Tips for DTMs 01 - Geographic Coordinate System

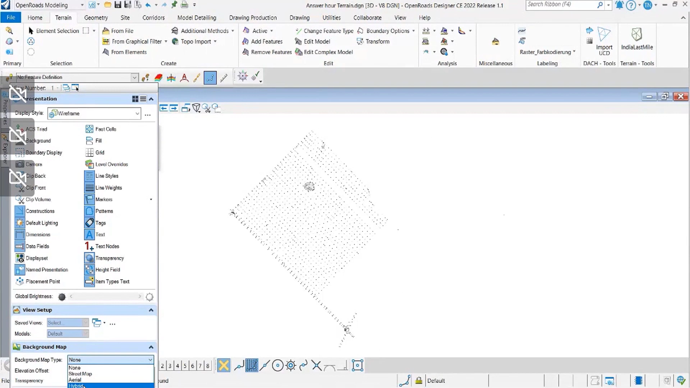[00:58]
okay so in case your map is not displaying is probably because you just not set your
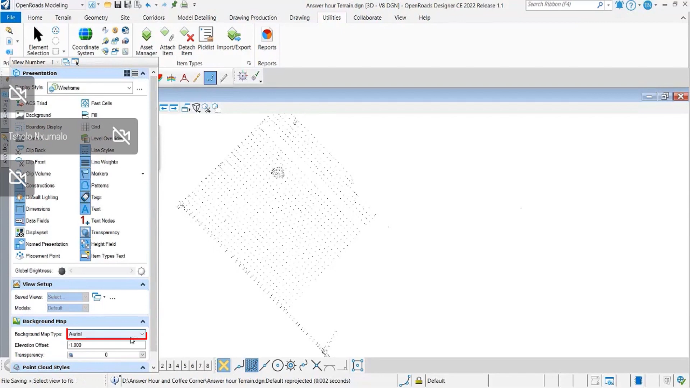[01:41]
okay so from your view now you can see that the coordinate system is displaying and you can actually